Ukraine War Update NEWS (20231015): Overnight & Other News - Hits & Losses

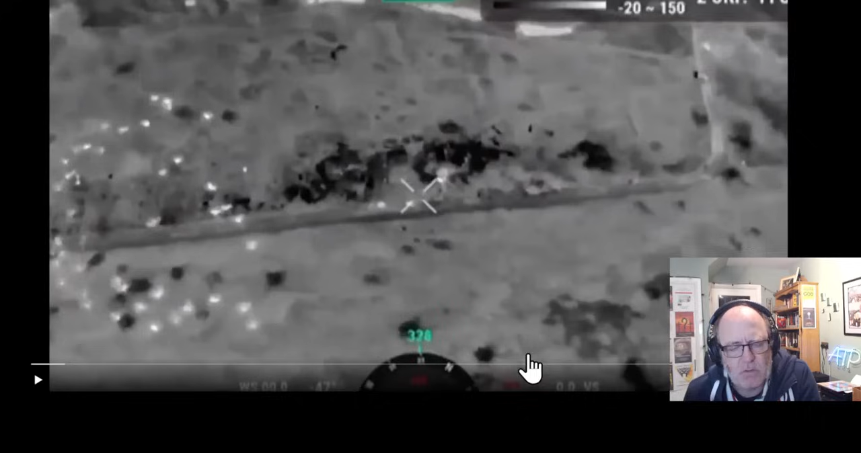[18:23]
The point, the point of me talking about this is that cluster munitions can be effective because they have a greater spread, uh, and rather than requiring a single piece of ordnance to hit the target directly, or at least very close to it, you can fire a cluster munition and be somewhat less accurate and still get the desired outcome. And this is one of those examples where they, they destroy the ammunition depot,